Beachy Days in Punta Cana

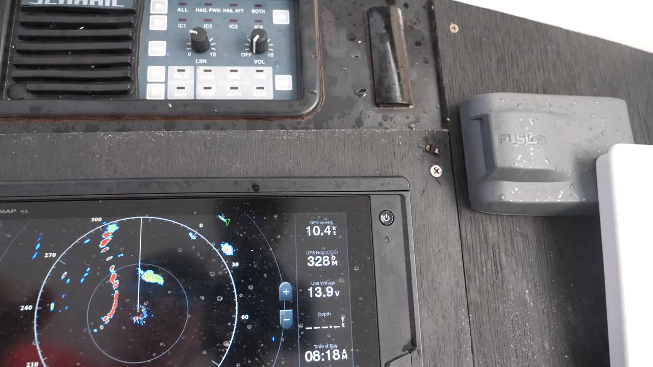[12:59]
This is the coastline right here.
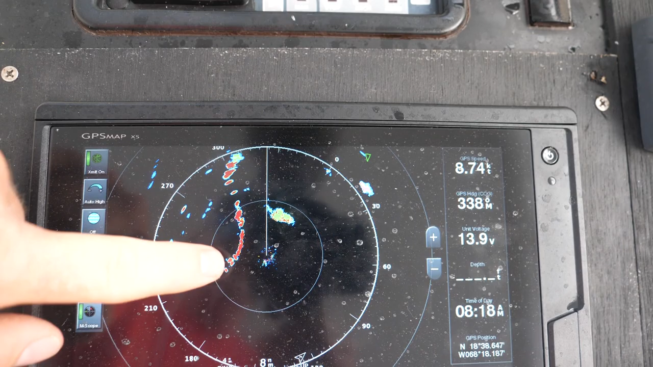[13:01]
That's the, you know, it's reading the coastline. And then that is a thunderstorm. And then that is a thunderstorm as well. So this ring is 8 miles, so the thunderstorm is about 3.5 miles ahead of us. And then that one's, you know, more than 8.